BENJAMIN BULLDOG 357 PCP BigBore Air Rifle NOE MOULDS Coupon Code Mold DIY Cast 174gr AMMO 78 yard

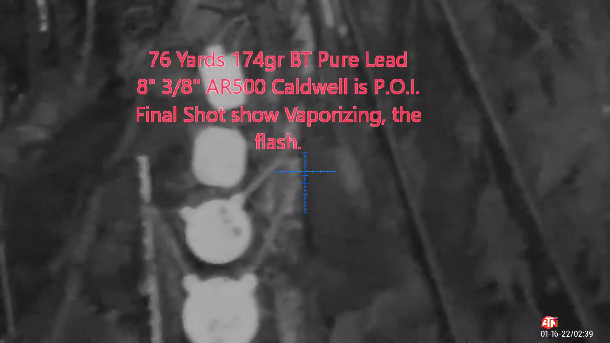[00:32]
ATN is 15 now I'm not using
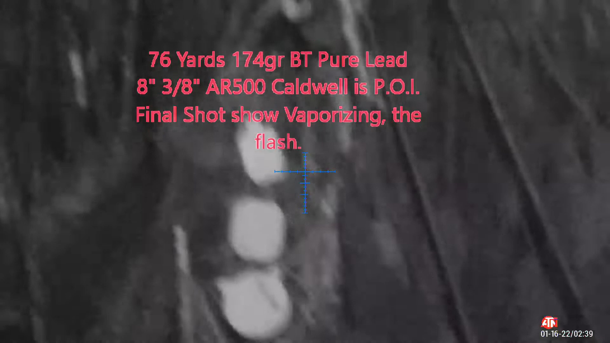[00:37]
the supplemental IR torch because the barn lights so I'll just go ahead and try and place
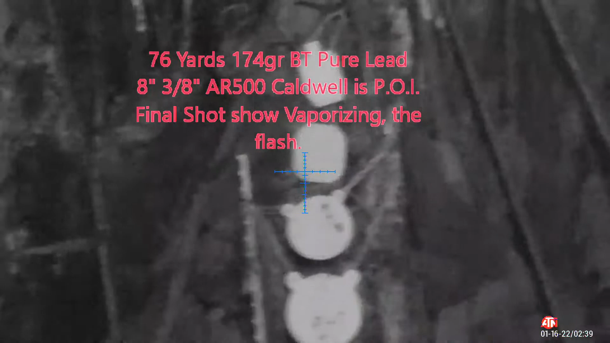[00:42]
some by these other three just above them 174 unsized boat tail 359
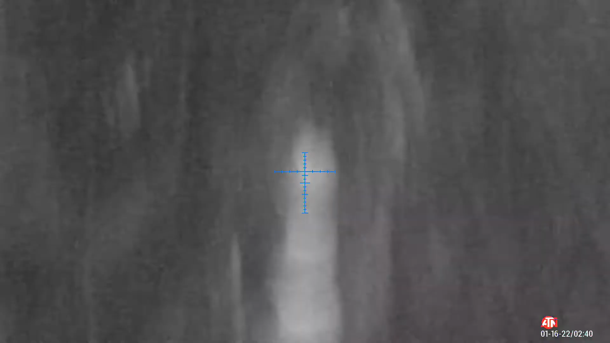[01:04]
almost hole in hole actually um
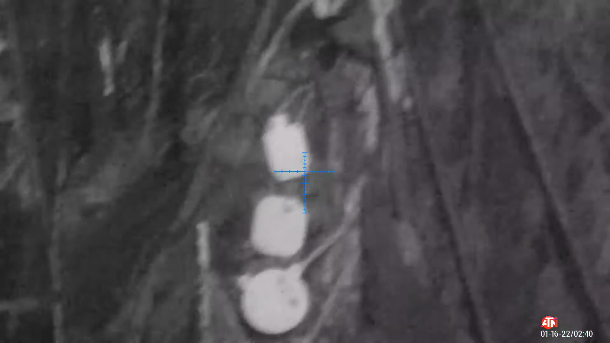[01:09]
it was a little nearly now I've just forgot my MOA